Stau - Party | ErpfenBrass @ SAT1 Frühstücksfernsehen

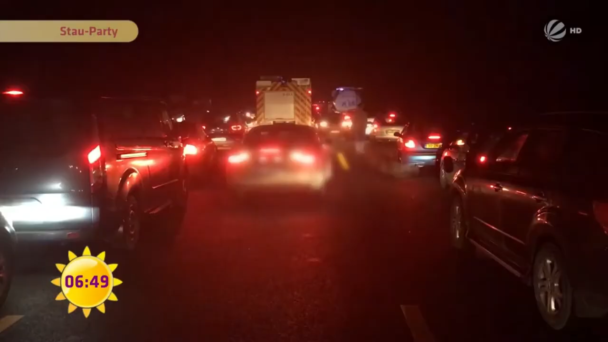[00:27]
Ein defektes Auto bringt gestern Abend den Verkehr vollkommen zum Erliegen.